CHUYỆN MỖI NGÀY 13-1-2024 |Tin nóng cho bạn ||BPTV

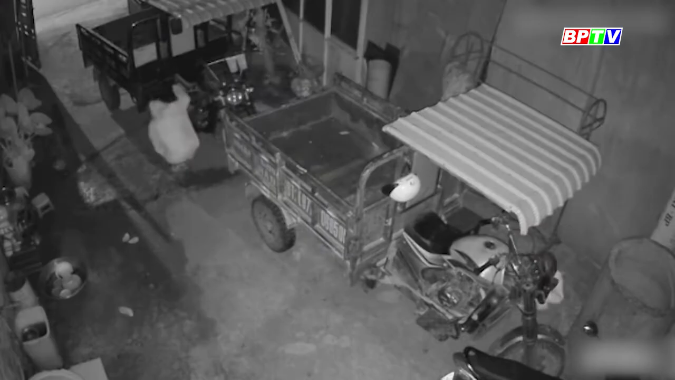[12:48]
Theo camera an ninh nhà dân ở Đồng Xoài, tỉnh Bình Phước ghi lại.